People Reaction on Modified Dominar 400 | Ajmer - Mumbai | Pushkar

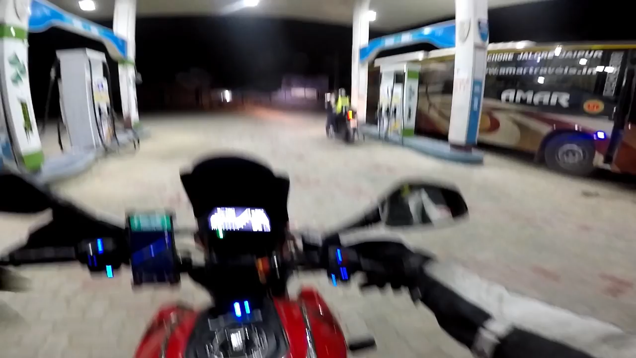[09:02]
guys took a fuel break near Pali, Rajasthan और
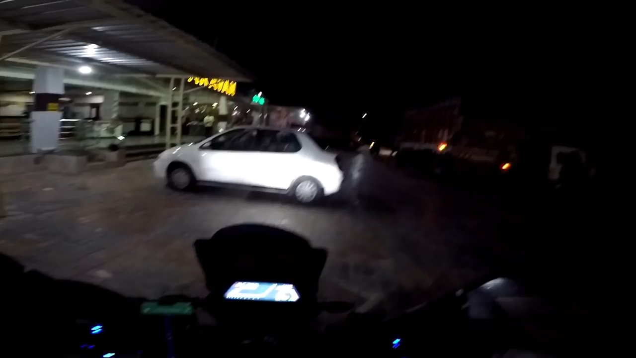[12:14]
सो लेट्स स्टार्ट, दिस वाज द होटल वेयर वी आर स्टेइंग।